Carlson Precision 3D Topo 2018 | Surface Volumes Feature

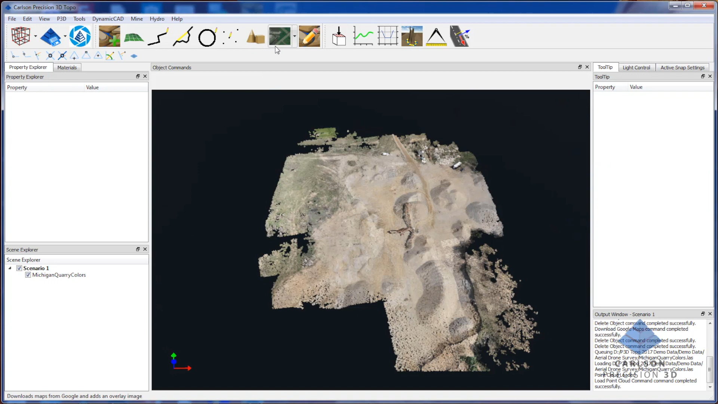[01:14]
right way but we also have a new way of kind of telling if you're if your data is at the right place in the right size with our new Google map background and I'm just going to
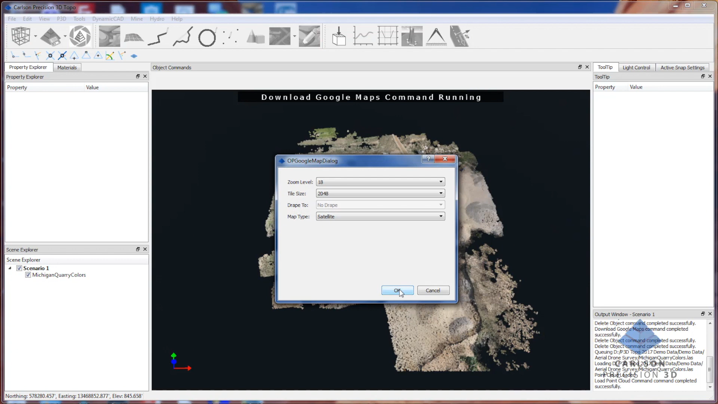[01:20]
accept the defaults here and then we'll pull back in
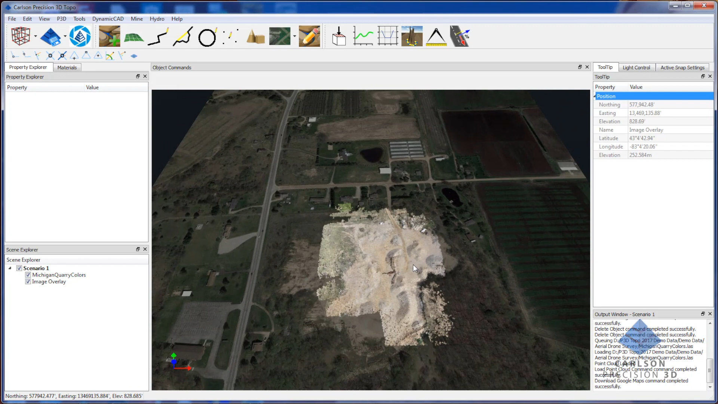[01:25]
we can see that we are indeed in the quarry and you could even see older files
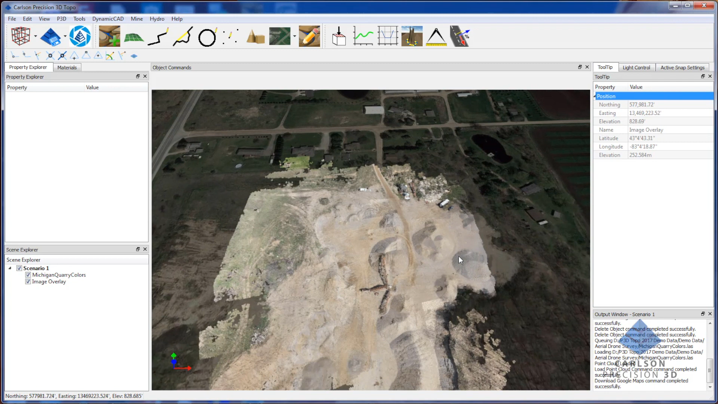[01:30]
in the original image so if I turn off this guy you can see how well that lines up so this is taken at some point back in
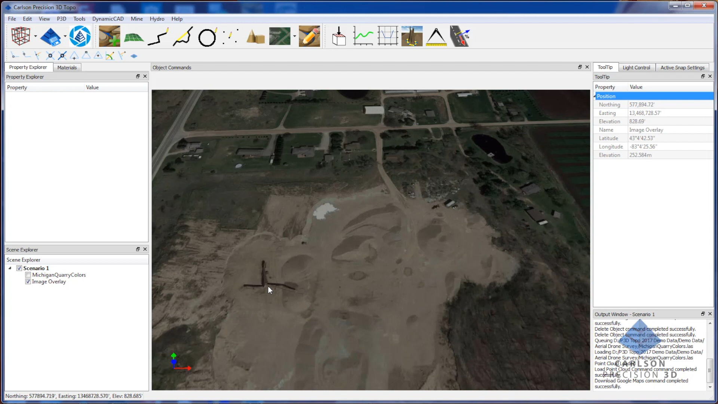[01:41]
time when they're when their belt feeder was obviously working on it on a different pile so the first thing I'm going to do is
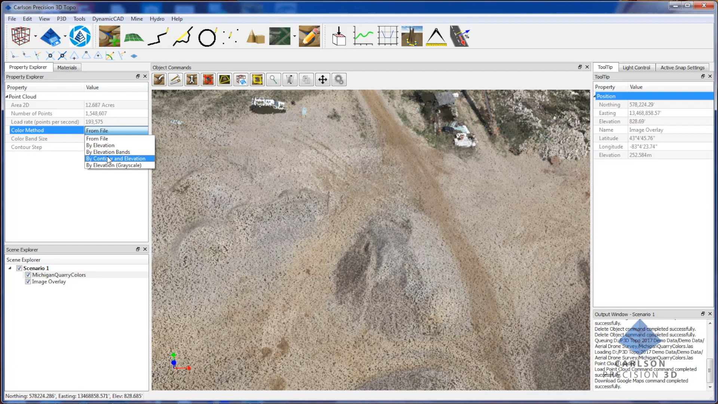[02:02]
calculate a a pile volume so I'm going to put my display value in contour
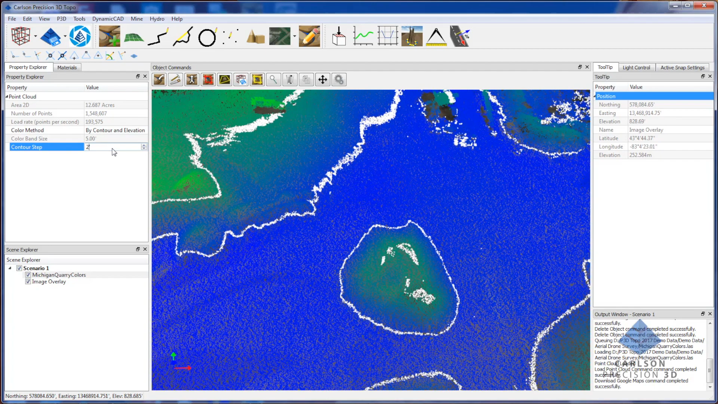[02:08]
and elevation mode and it just really makes the the contour of the piles that that daylight line that we're looking for really highlighted and so it just going to come in here around the here roughly drawing a polyline
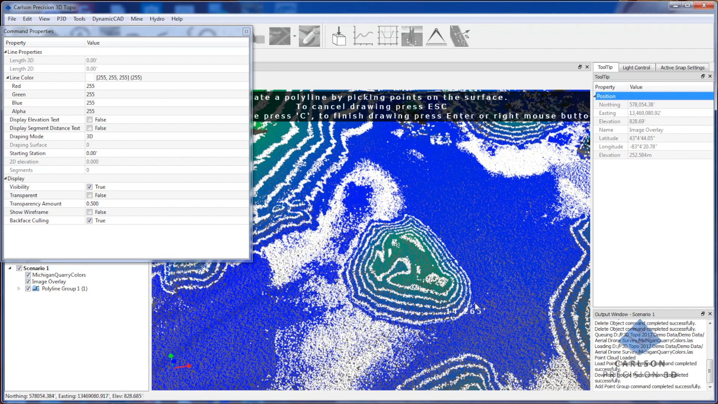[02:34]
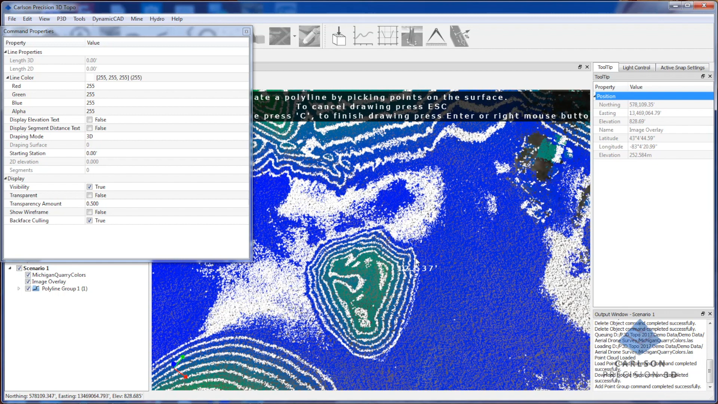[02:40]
and press C to close
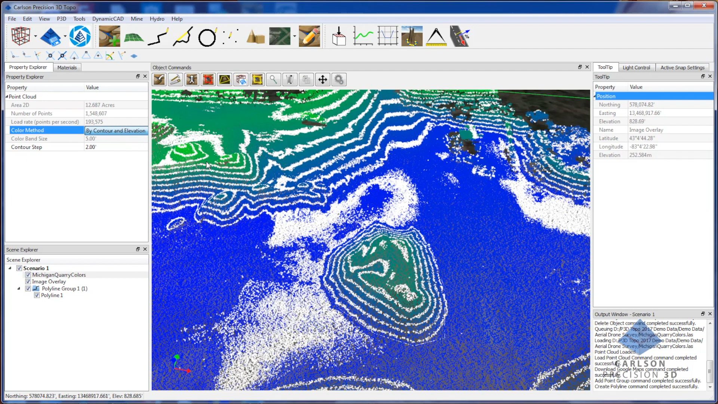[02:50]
I'm going to put this back into the image color and so I'm just going to use the new volume command and in this case we can pick a top surface or point cloud so I'm just going to click on the point cloud
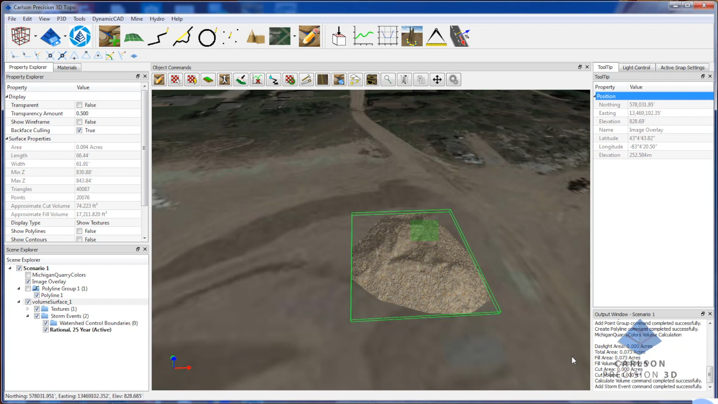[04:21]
calculations itself we're going to add that property to the surface and it's now a new property of all of our surfaces so the the next thing I'm going to do is demonstrate how to do a surface surface volume calculation
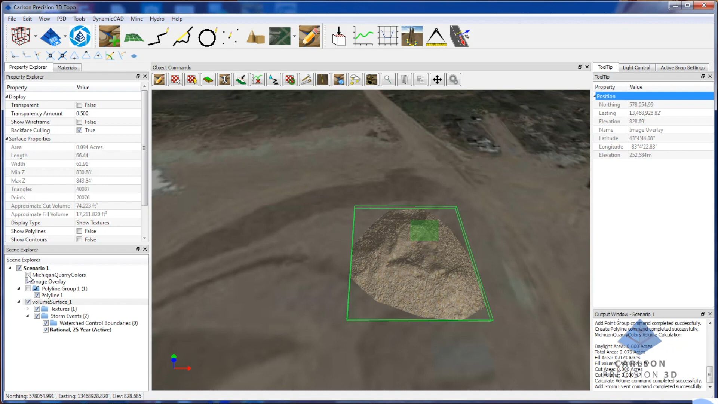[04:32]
and to do that I'm going to turn on my point cloud again and I'm going to use one of our new
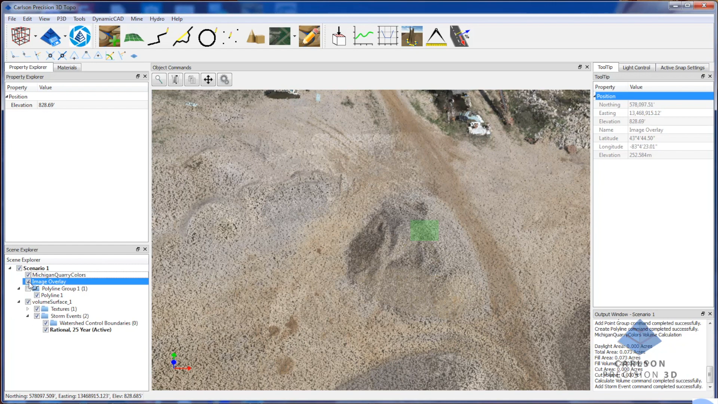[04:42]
precision 3d um point cloud editing tools and to isolate uh an area of the surface just to sort of demonstrate the values here so I'm just going to select this pile
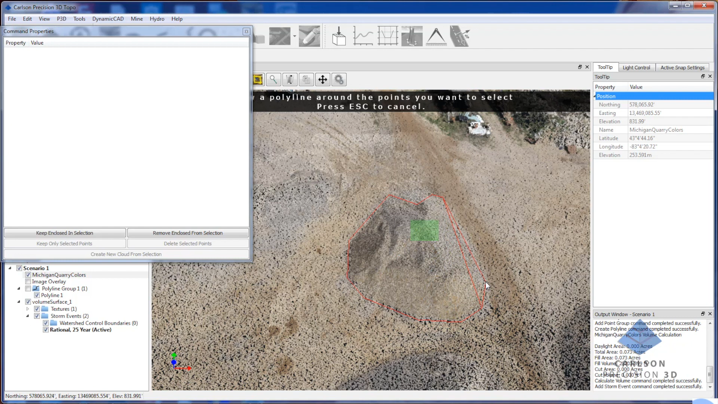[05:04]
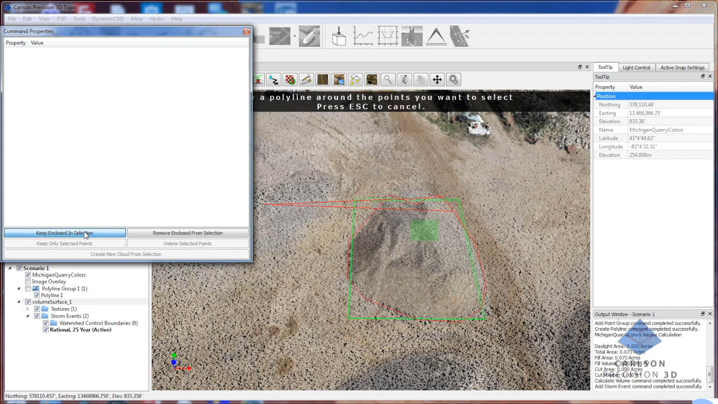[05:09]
and I'm going to click on keep enclosed in selection and now I'm going to create a new cloud from that pile and when I create a new cloud from that pile so I'm just going to rename this pile one and you can see that uh it's just essentially just crop that
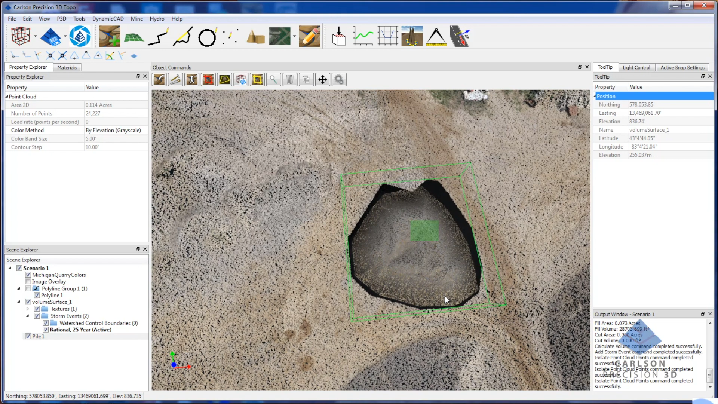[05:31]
crop that out but now I can shut it off and I'm going to turn my volume surface back off and I'm going to now use the same
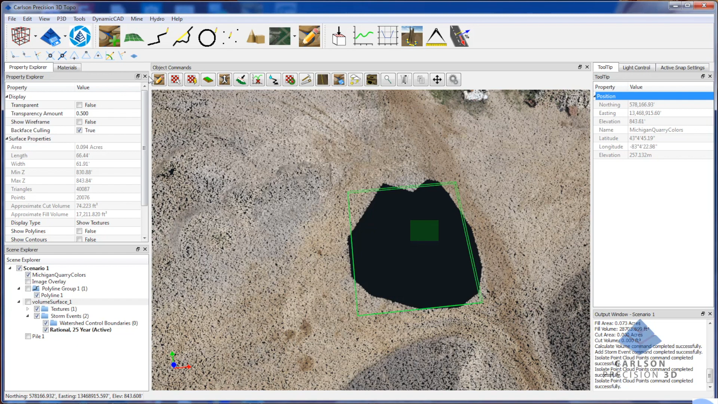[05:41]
the same command and I'm just going to pick an area out here to demonstrate the surface to surface volume command here
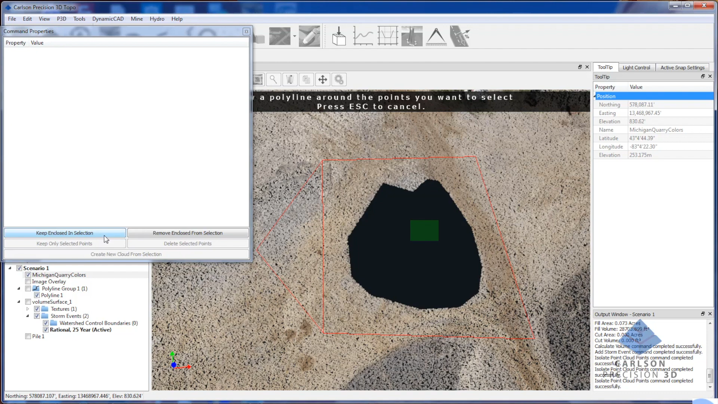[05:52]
I'm just going to say keep enclosed in selection this time I'm going to essentially crop to it so I'm only going to keep the the points in this cloud and then I'm going to create a surface from it a
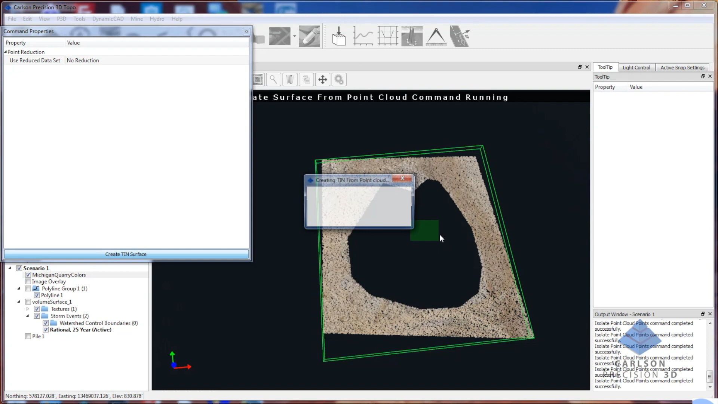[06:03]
tin surface so this basically represents the a separate surface that's the ground
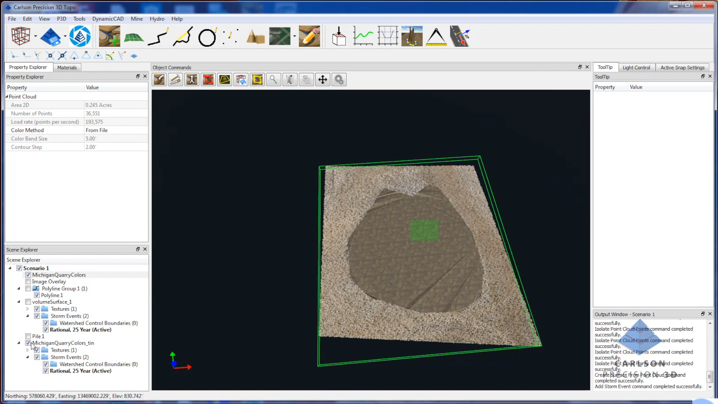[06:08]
and I'm going to turn off my point cloud and just for